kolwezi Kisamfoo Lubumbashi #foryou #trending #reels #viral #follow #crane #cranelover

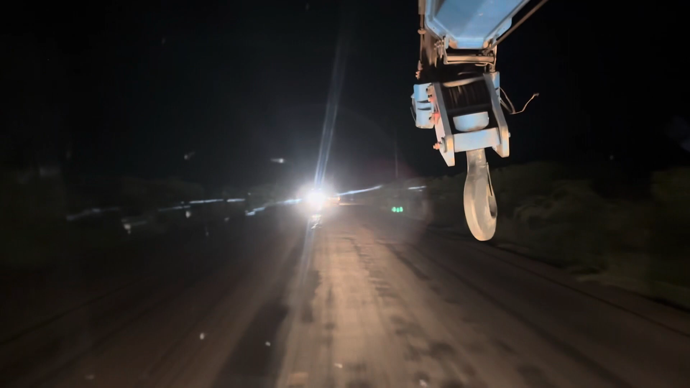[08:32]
फ्रेंड्स ये वही लोकेशन है जो पिछले ब्लॉग में मैंने बताया था कि जो एक्सीडेंट हुआ था, और मैं दिखाता हूँ आपको, ये शायद गाड़ी दिख रही होगी, हाँ ये देखिए आप, यही एक्सीडेंट हुआ था, ये केबिन यहाँ पड़ा हुआ है।
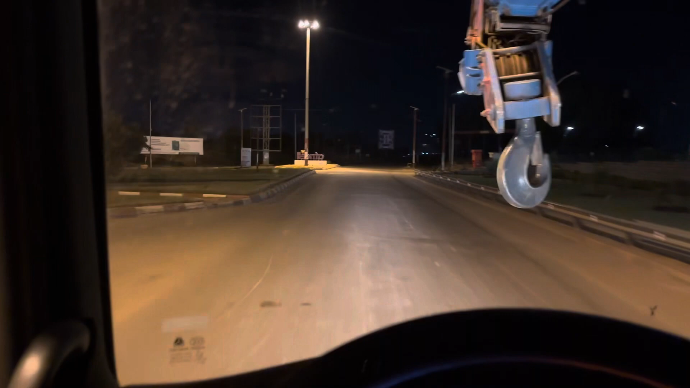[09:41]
पीछे भी एक गैराज है जो पीछे हम छोड़ के आ रहे हैं अभी,